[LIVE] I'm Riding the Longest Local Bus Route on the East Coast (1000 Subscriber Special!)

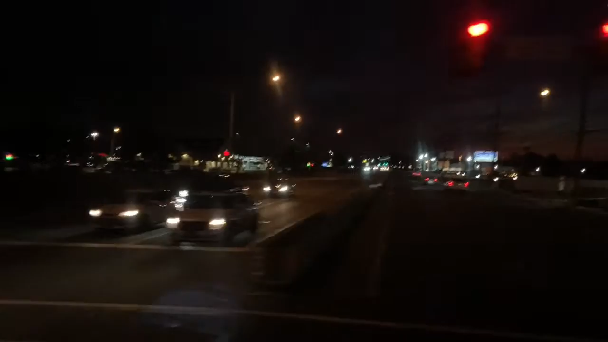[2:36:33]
It's definitely suburbia now. The Wawa. Nixon, I noticed that. Like, Mount Holly does seem like a deviation on the map.